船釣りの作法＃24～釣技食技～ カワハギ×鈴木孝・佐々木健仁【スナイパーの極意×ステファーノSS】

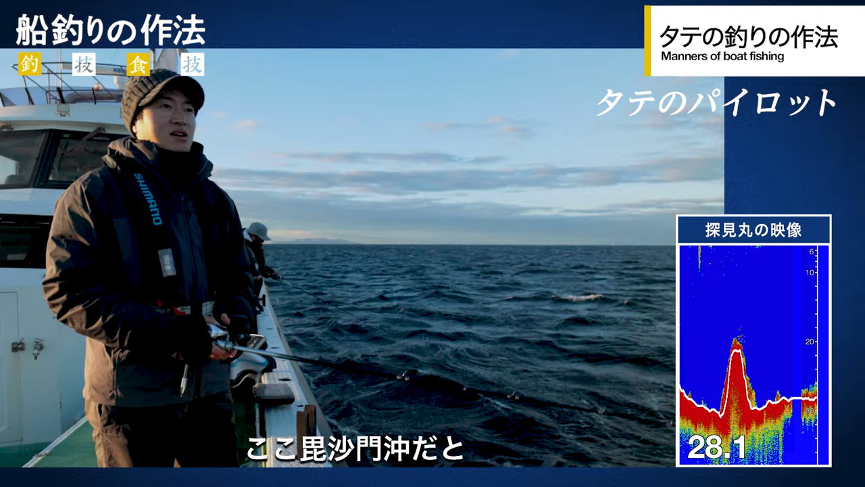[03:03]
ここビシャモン浮きだと根がやっぱ激しいところもあるし今探検丸見てても結構1mぐらいの起伏があるよう
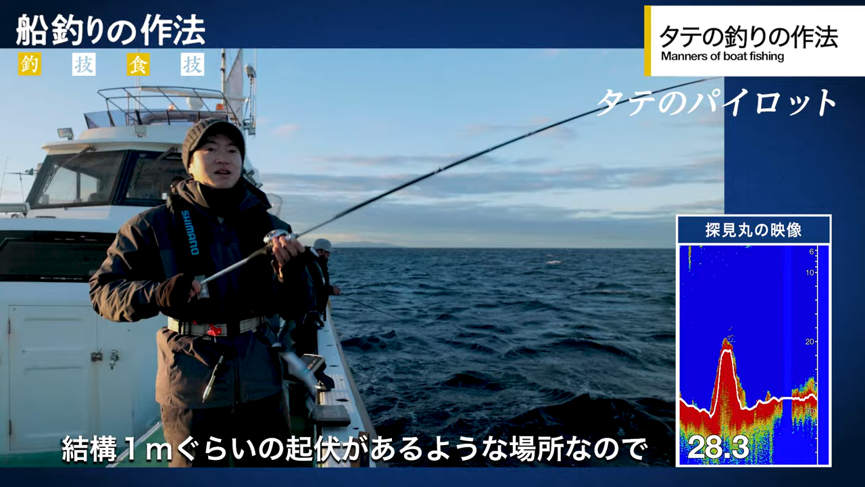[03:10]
な場所なんでまずは上から広めに1.5から1mぐらいから様子を見ていって下に下にっていう感じで縦で探っていきます具体的には縦で1.5から1mそこまでを丁寧に下まで探っていくゆさゆさ竿を揺すり
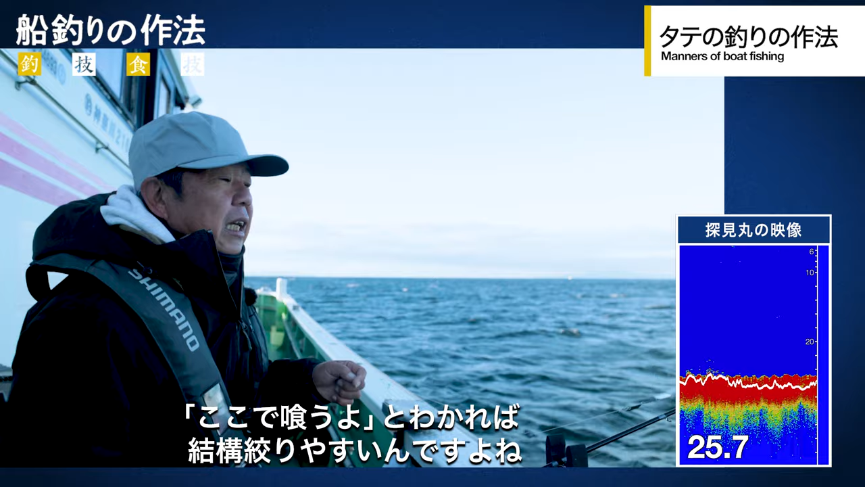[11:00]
きれいにトレースができる下がこういう風になってるところをきれいにこういう風にトレースしていくことによってもう1回決まったタラがここで食うよって分かればね結構絞りやすいんですよ釣り方的にはなんか交互な感じですね北枕いる、カワハギいるみたいな
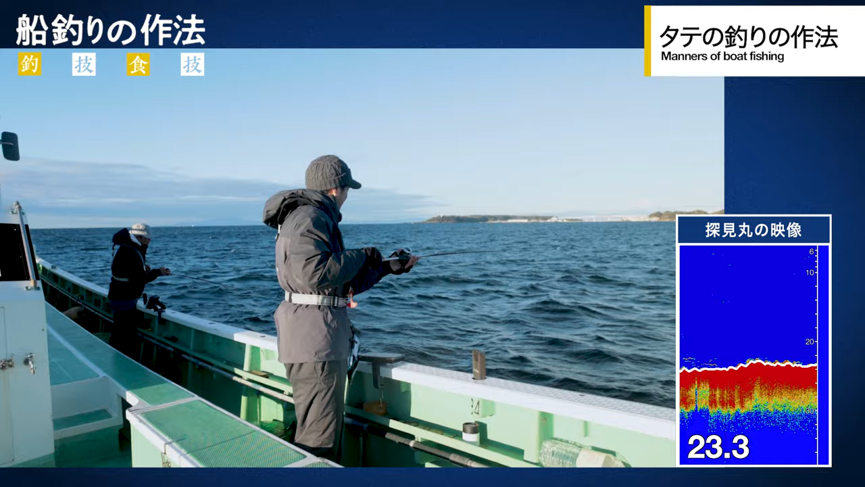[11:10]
それがカワハギっぽいですねそれがカワハギっぽいですね